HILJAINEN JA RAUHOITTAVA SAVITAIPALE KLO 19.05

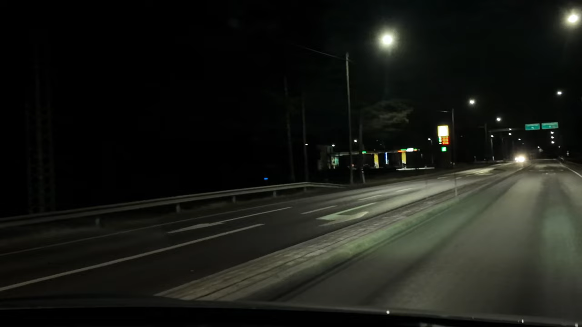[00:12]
Mä olen tässä tulossa Savi Taipaleelle Mikkelin suunnasta. Tässä nyt on vieressä ABC-kylmä asema, siinä olisi ravintolatilojakin vapaana. Jos ketä kiinnostaa. Mutta ajattelin tehdä tämmöisen pienen klipin, kuinka hienoa on tulla Savi Taipaleelle.
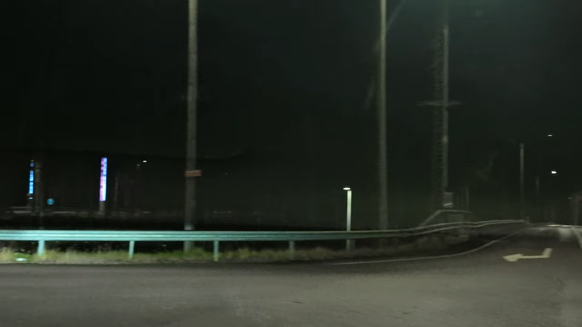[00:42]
Siitä kohta tarkemmin. Tässähän on ensinnä tämmöinen hieno Savi Taipaleen portti. Tässä on kaksi tällaista paperikoneen kivirullaa.
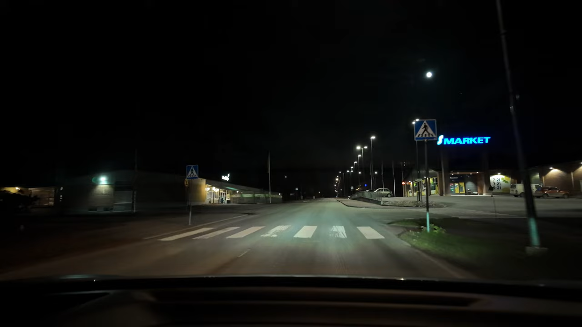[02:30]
Tämä on 21 auki, koukataan sen puolelta. Tässä on meidän kylä neljästä
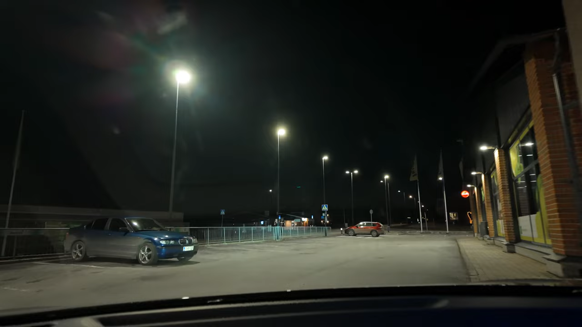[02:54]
Täällä on toinenkin kauppa, K-Market. Koukataan sen kautta, torin kautta. Se taitaa olla jo kiinni näin sunnuntaina tähän aikaan. Joo, kyllä se on.
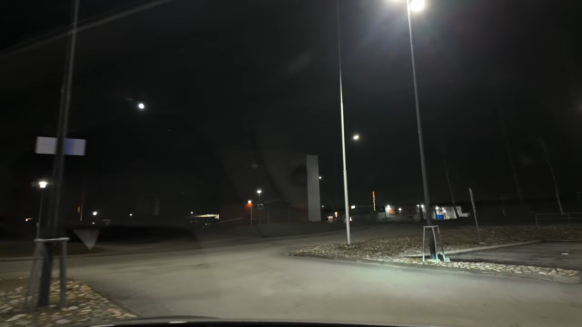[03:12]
Tässä on tämä toinen kauppa. Täällä on vähän tämmöisiä valoja pimeyteen täällä torin varrella myös.
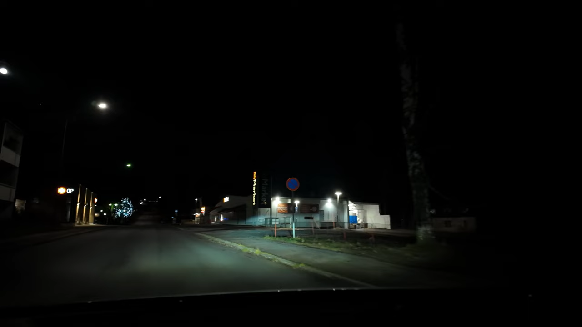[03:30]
Täällä alkaa pikkuhiljaa. Torin somistelut suurintyö, eli havainnekuvat on saatu tehtyä.
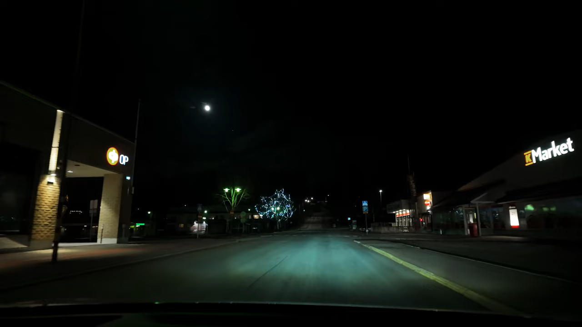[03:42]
Tämä ainakin siitä vaikuttaa, että se olisi suurintyö. Tässä on vielä paikallinen kuppila. Se on auki. Sieltä saa vaikka iltaoluet, ken sellaista haluaa. Tässä keskustassa ei näy ristin sieluakaan. Nyt te ymmärrätte kuinka hieno paikka tämä on. Tätä voi suositella ihmisille, jotka on työn raskauttamia tai tosiaan stressaattuneita tai ahdistuneita.
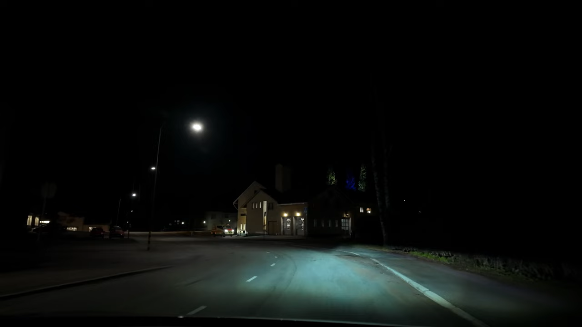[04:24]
Vanhuksiahan täällä on paljon ja niitä tuolla ampulanssilla, mikä tuossakin juuri tullut ajosta, niin niitähän paljon kyyditään. Tuossa oikealla näkyy kunnan omistama kylpylä. Siinä on miljoonan remontit alkamassa. Mahdollisesti tulee päivä kotipaikkoja ja mahdollisesti kunnan talon toimistot siihen sitten.
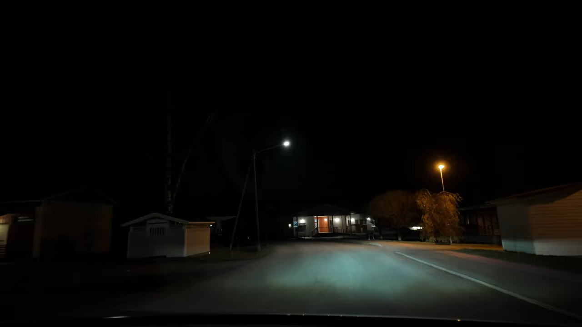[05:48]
jonka päivät on pikku hiljaa luettu. Toiminnat vähenee jatkuvasti.
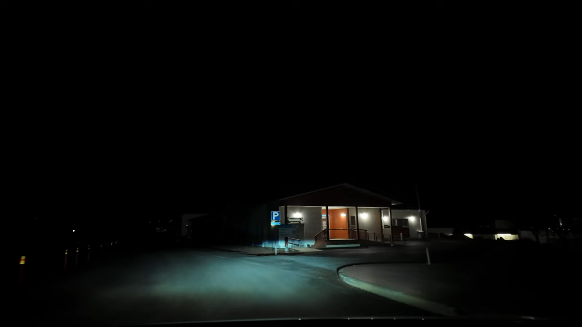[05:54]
Tässä takana on uusi 60-paikkainen vanhusten palvelutalo, hyvinvointialue ja Aten on yhteinen. Se aloittaa toimintansa joulukuussa. Käymme kääntymässä hotelliravintola Olkkola. Olkkolan pihalenkki ajetaan.
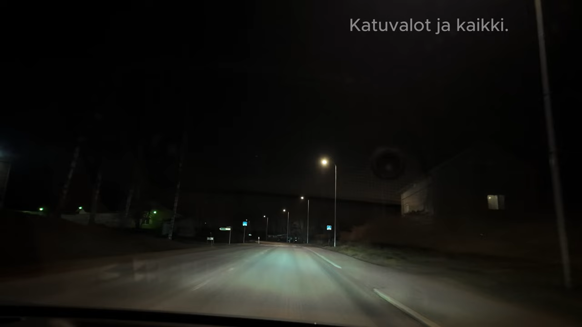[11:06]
Täällä ei ole paljon häiriötekijöitä, ei minkäänlaista meteliä. Käydään tuolla kunnantalon pihalla kääntymässä.